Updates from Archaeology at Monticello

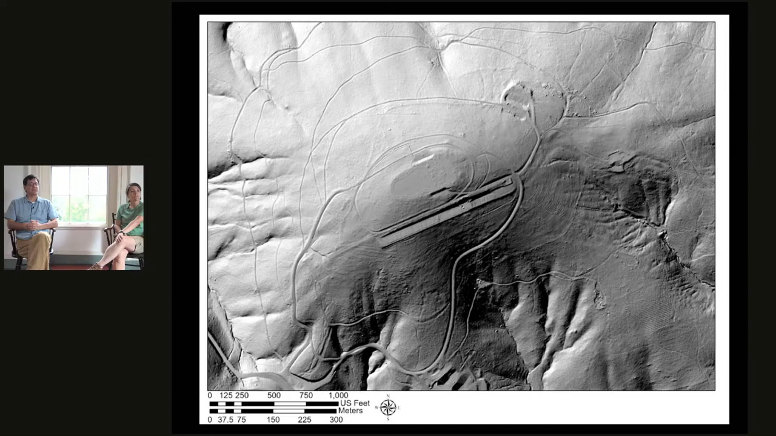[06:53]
The mountain top is hiding or shading the light. There's not as much light as getting down there. And you can hopefully you all can see little lines traversing the landscape, but let's let's go ahead and go to the next image. And here I have taken that second Jefferson map,
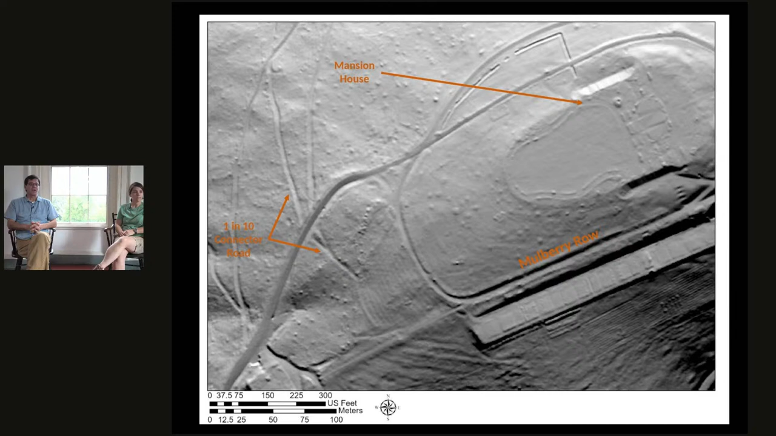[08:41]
If you tell it to shine instead of from the top left corner to the top right corner, as we see in this next image, we can see the the road really starts to appear very well on that right arrow. But however, it soon, once again, quickly disappears. And where it disappears is exactly where we enter, leave the forest areas of Monticello today and go into an open field. So once you get into that open field, the road trace completely disappears. So our investigation is to see where exactly what we're hoping to find is exactly where that road went through this open field. So let's go to the next slide.